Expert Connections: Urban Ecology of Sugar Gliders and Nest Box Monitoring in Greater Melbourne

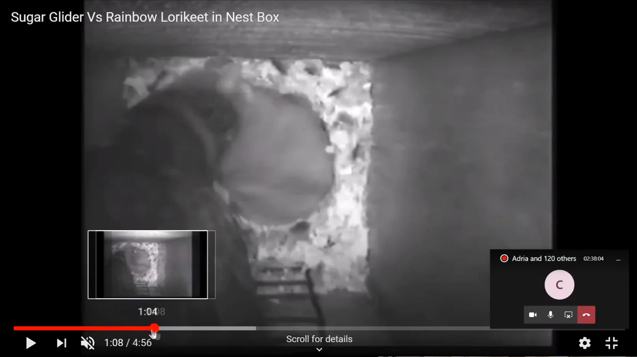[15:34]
this is a video from a property from 2005 that was kindly uh given to me by a
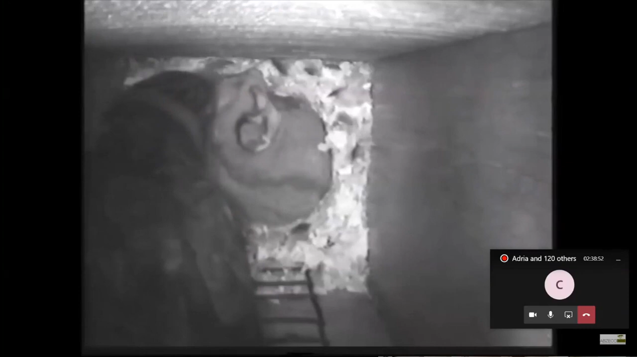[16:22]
these are rainbow lorikeets that turned up
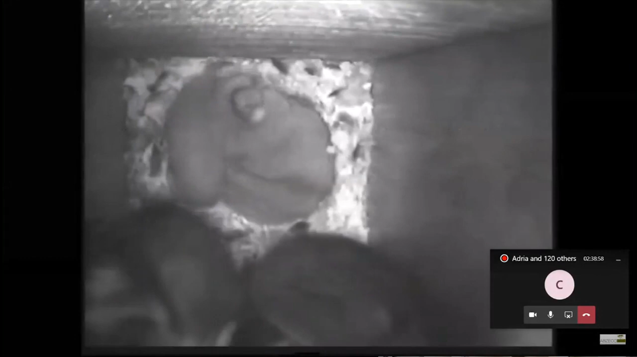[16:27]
uh and uh realized that there's an unwanted guest in their box
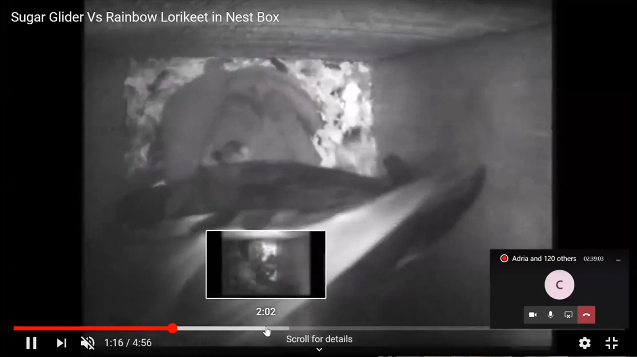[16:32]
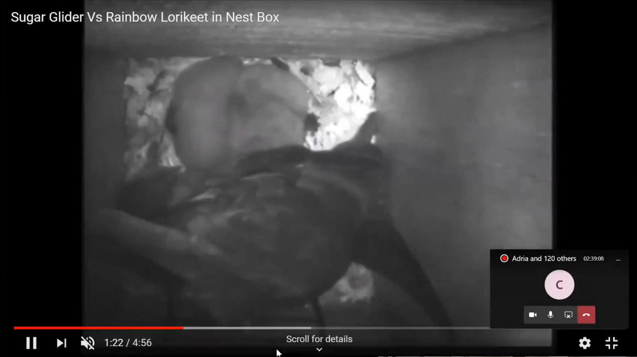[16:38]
so the glider didn't eat them so obviously may have felt outnumbered or taken by surprise
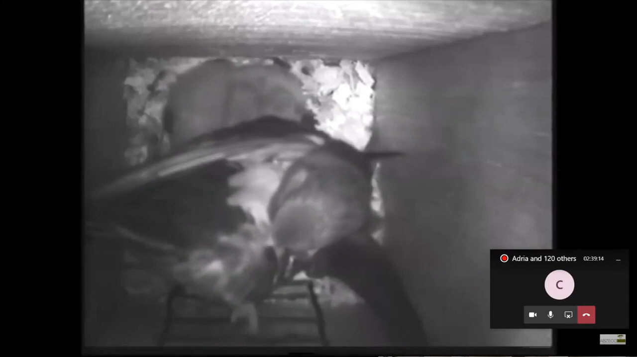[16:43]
and they kind of got along okay for a while if i skip along
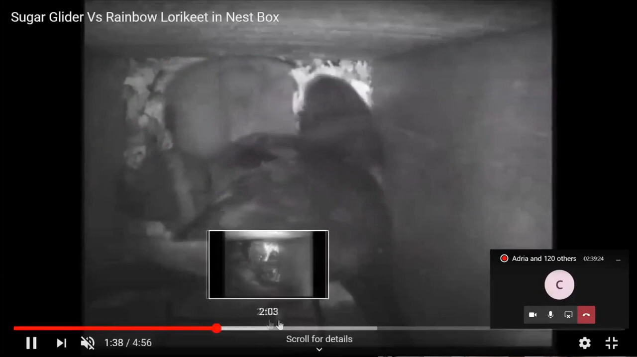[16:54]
to two minutes 20 the the parrots even fell asleep on top of the gliders but uh the glider but when it moved they certainly weren't happy
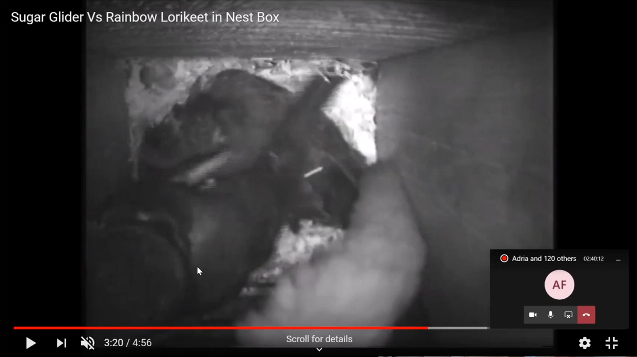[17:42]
you'd be surprised how often you hear them they make a small uh like a yip like a like a small dog bark just like a yip yip yip yip and it can be very persistent i hear them in my backyard quite regularly while i'm lying awake in bed if i'm thinking about things i probably shouldn't think about i should be asleep um and whenever i'm in parks and it's very common to hear them so if you get your ear in
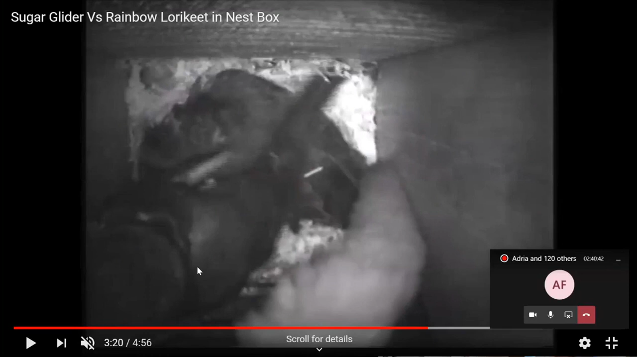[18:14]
you'll be surprised how often you'll hear them and once you hear them of course you can find them it's pretty cool so this glider did leave with some encouragement though gave it a bit of a nip um don't
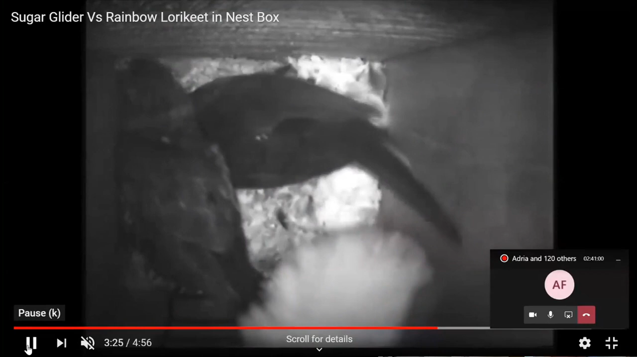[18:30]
come back thanks the owner of the box actually ended up
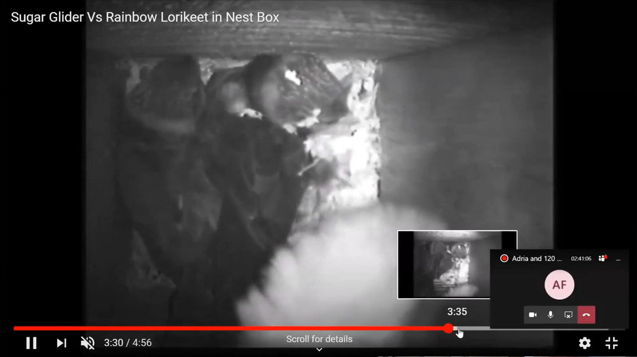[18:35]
uh putting a plate over the front of the entrance so that
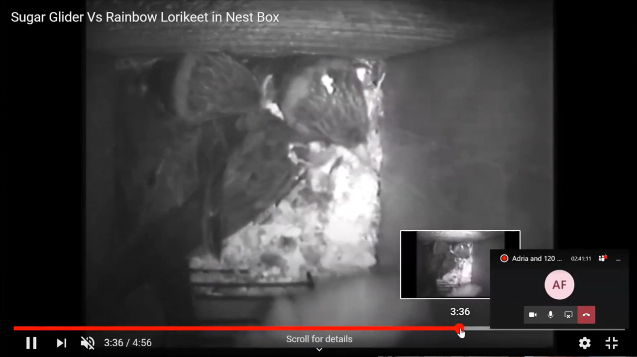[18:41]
the parrots couldn't get back and he decided he'd like to have gliders for a while which was pretty cool okay now sorry richard yes got um one more question or comments someone's asked if they assume this is a male glider given the scent gland patch on the head yeah that would be correct